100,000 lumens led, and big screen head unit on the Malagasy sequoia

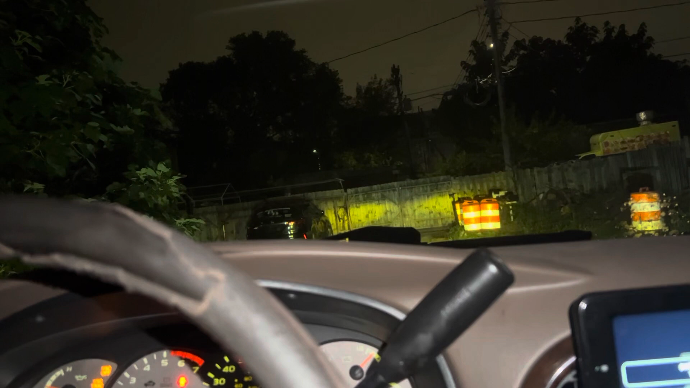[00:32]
That's the lights, it's yellow, kind of amber, you put it in bright, it turns white, you put it in yellow. So, when the bright light is on, the fog lights don't work.